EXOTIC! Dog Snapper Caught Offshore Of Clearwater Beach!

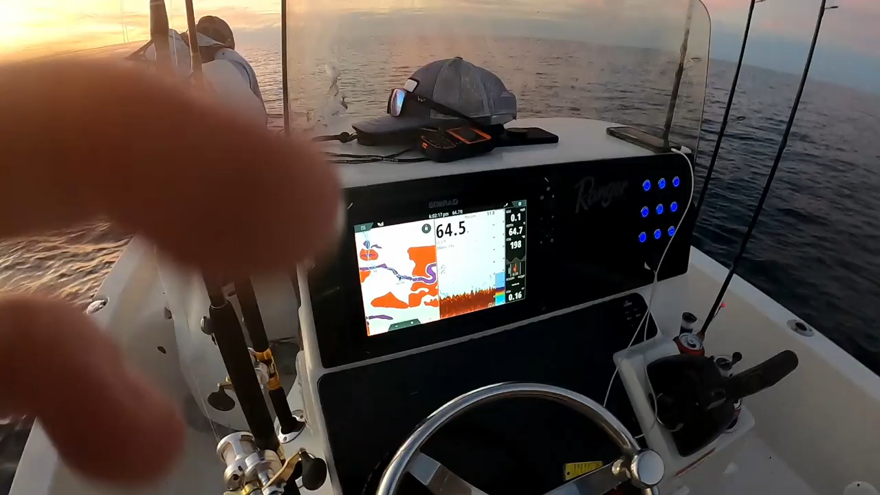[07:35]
So here's what the show looks like.
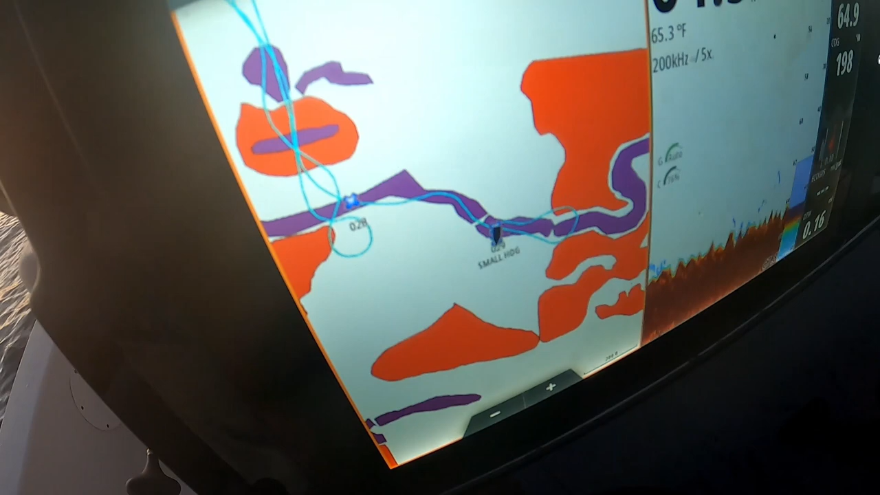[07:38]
On screen: water 65.3°F
Or the hard bottom HD chart. The purple. And then check that out. That's the show. That's some rock.